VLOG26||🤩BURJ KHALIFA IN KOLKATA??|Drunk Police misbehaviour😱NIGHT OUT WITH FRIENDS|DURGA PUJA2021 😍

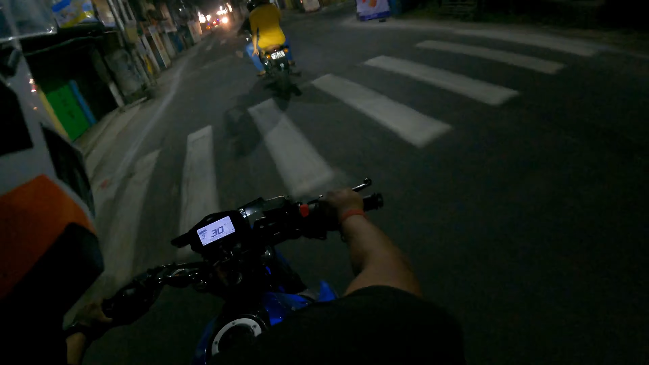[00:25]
और हाँ, आज हम गाड़ी नहीं चला रहे, आज हम पीछे बैठा हुआ है, गाड़ी चला रहे दीपराज. यहाँ पे तुहिन और बंटी भी है.
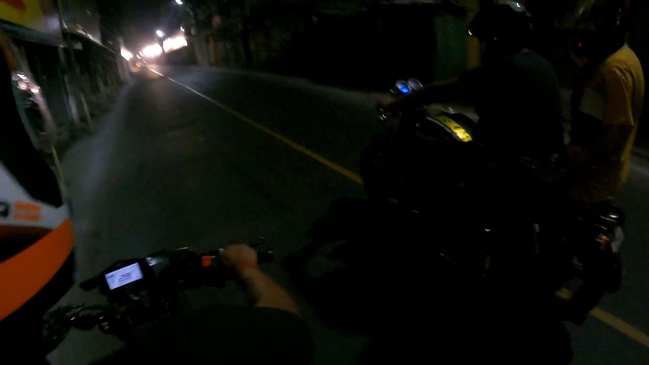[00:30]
एंड अभी गाइस बज रहा है 2:10.